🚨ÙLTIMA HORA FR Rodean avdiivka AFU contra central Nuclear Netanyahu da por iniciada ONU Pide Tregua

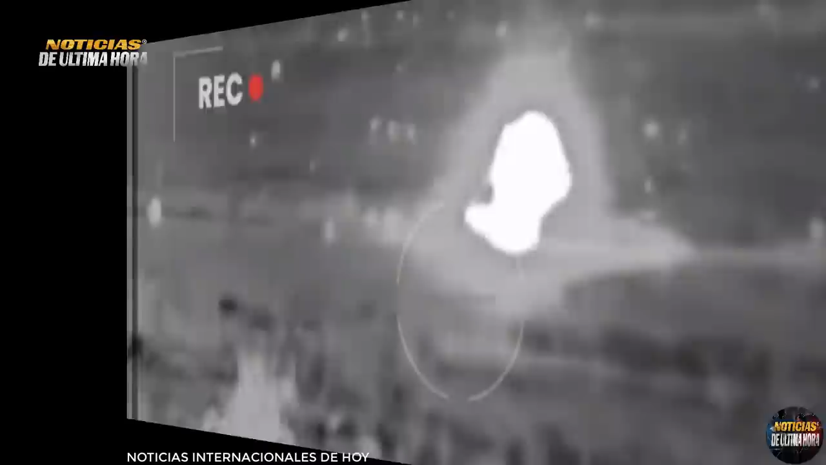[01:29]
Así, la central nuclear ubicada en la ciudad de Kurchatov, en la provincia rusa de Kursk, fue atacada la noche de este jueves por tres vehículos aéreos no tripulados.